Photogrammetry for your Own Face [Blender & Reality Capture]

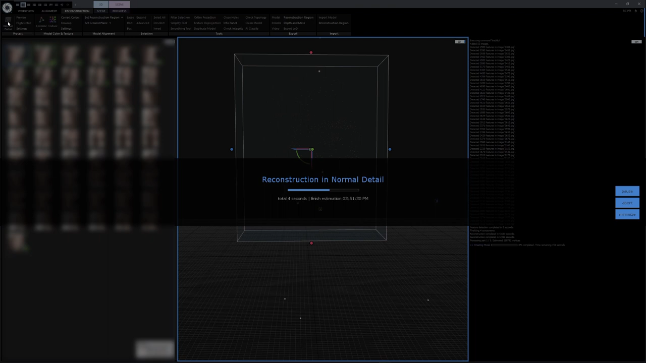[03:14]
Higher detail models, almost all of the time, have too many faces, so normally I just go with Normal Detail. And now you can see that half of my face got reconstructed. For a better result, I would go ahead and reshoot my video.
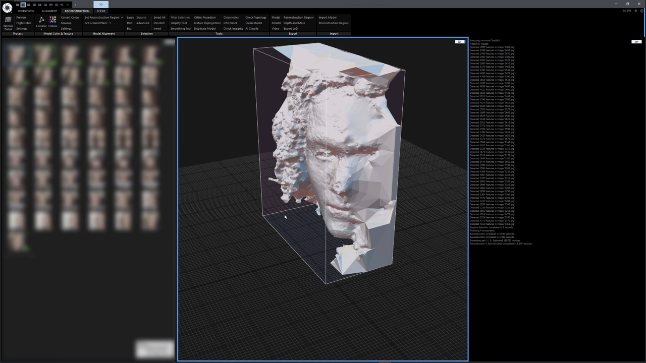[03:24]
But this will do just fine for this video.